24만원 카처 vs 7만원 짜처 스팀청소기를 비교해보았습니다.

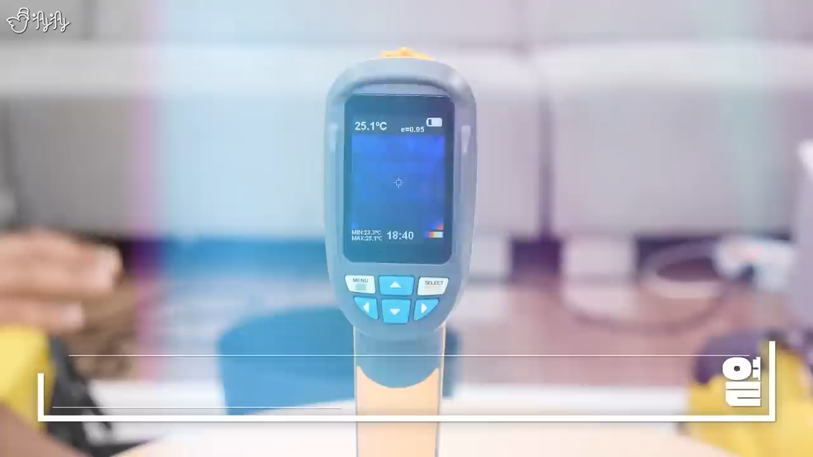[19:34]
On screen: spot 25.1°C
다음은 제가 열을 감지하는 이 열화상 카메라를 준비를 했거든요. 제가 손을 이렇게 갖다 대면은 이렇게 제 손모양이 이렇게 보이면서 몇 도까지 올라가나 이렇게 표시를 해줍니다. 자 여기다가 스팀의 온도를 확인해 보도록 하겠습니다.
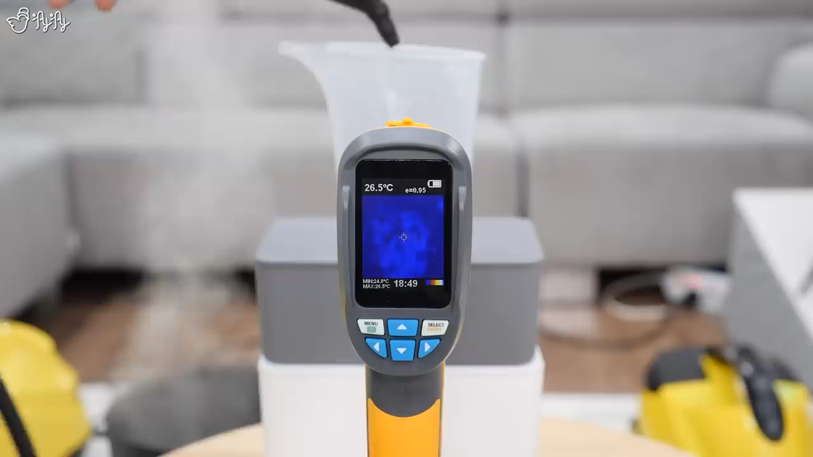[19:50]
On screen: spot 26.5°C
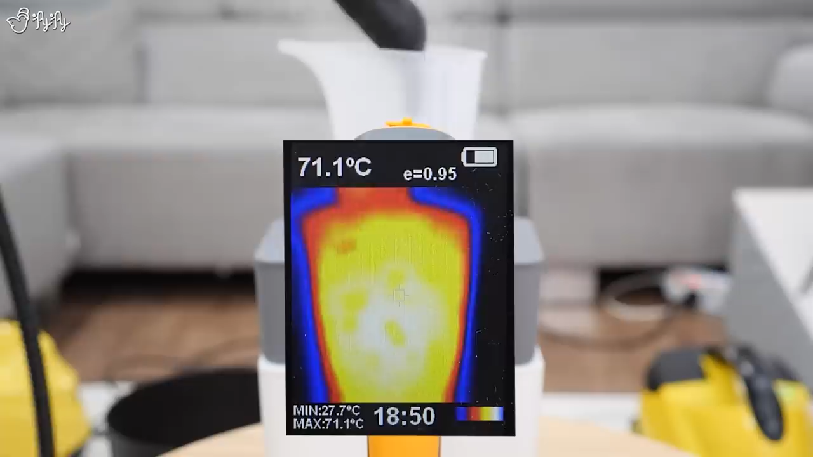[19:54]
On screen: spot 71.1°C, max 71.1°C, min 27.7°C
보니까 이 플라스틱 계량컵의 온도가 한 85도까지 올라갔단 말이에요.
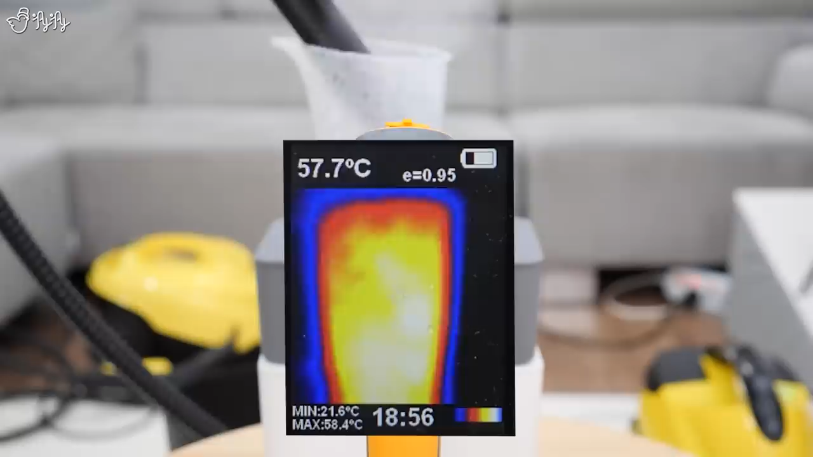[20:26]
On screen: spot 57.7°C, max 58.4°C, min 21.6°C
자 지금 근데 70도 이상으로는 지금 올라갔다가 다시 떨어지고 하는 결과도 볼 수가 있습니다.
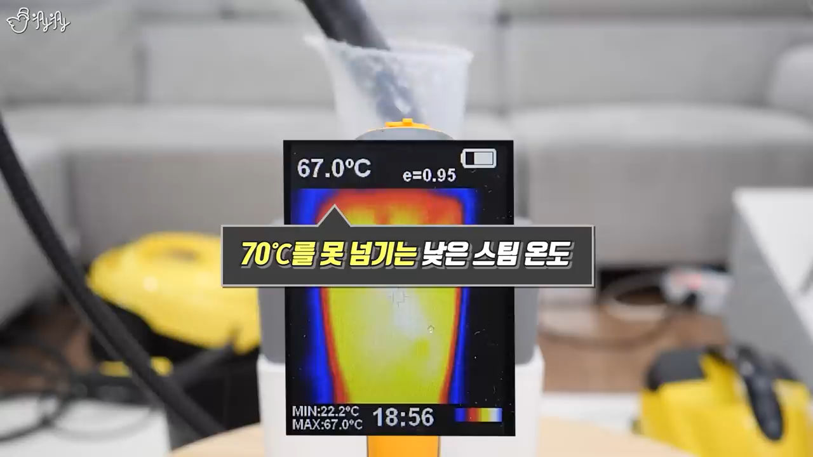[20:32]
On screen: spot 67.0°C, max 67.0°C, min 22.2°C
그러니까 하처보다 스팀의 양은 더 작은데 바람이 세기는 세 보니까 전달이
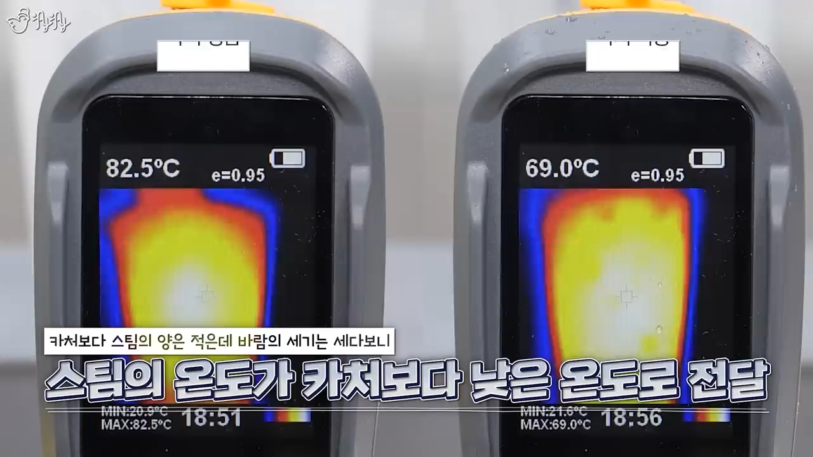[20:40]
되는 온도가 하처보다는 저온으로 전달이 됐다는 생각이 듭니다.